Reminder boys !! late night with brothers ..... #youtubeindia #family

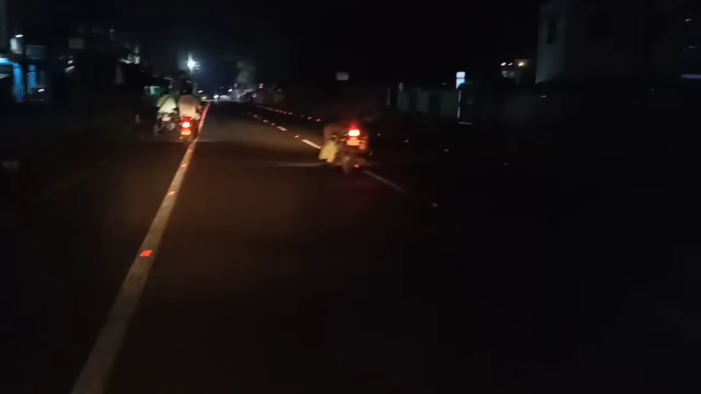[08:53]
খুব জোরে এগিয়ে যাচ্ছে পেট্রোল ভরা হয়ে গেছে বলে এবার যাচ্ছে আবার সঙ্গী ধরে নিয়েছে আমাদের
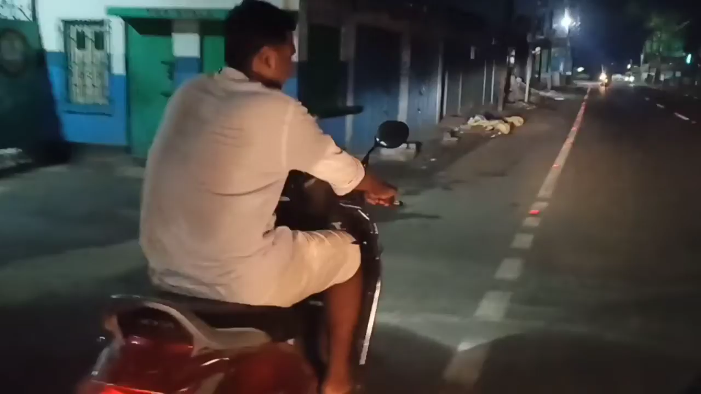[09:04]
ঠিক ঠিক আমরা যখন পেট্রোল ওর শেষ হয় ঠিক কিছুক্ষণ আগে বলছে